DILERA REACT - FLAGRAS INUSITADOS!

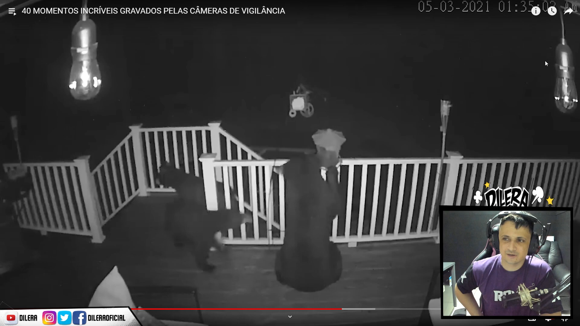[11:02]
Pegou a outra, põe num lugar, caiu outro. Fala, quer saber de uma coisa? Vai tomar no rabo. Acordei, panela caindo pra tudo quanto é lado. Copo, talher, tudo. Vai, tia, que mola que é essa? Ah, esse inferno! Manuco!
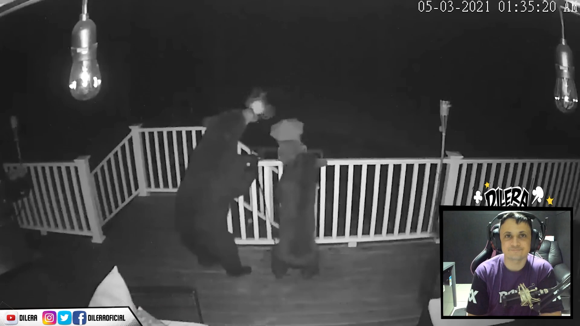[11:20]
O que aconteceu com sua mãe, Francisco? Parece que é hora dos donos desta casa colocarem um comedouro maior pra que os pássaros também tenham comida suficiente pela manhã.
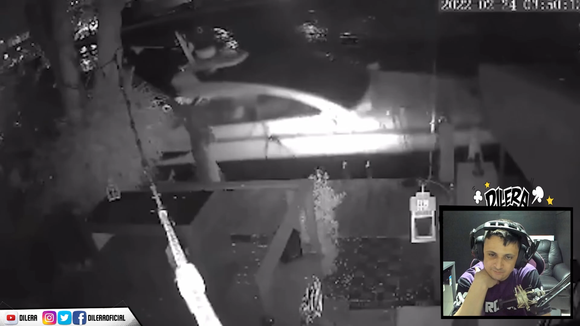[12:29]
Dois gordos transando lá dentro? Pô, é essa, mano. Dois gordos transando lá dentro?